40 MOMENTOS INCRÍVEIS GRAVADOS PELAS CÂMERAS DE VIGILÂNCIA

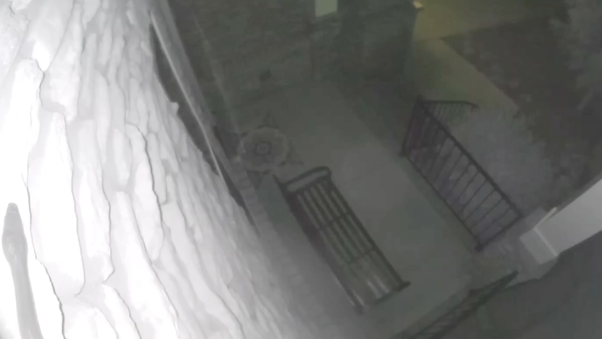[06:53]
este amiguinho se atrasou para a distribuição de doces deste ano, mas sua fantasia ficou ótima.